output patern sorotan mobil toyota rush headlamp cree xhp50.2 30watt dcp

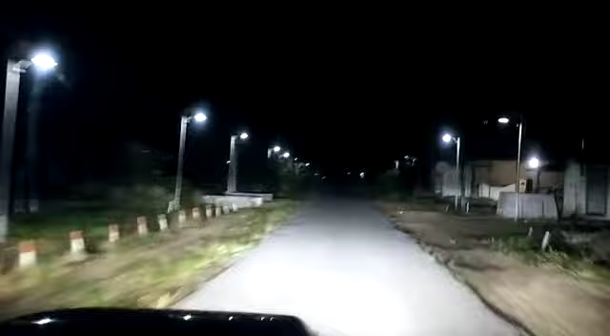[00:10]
kampus. Di kampus jauh belum masih pakai standar di lampu fog lamp. Ini sudah sama lampu utama. Oke. Okay.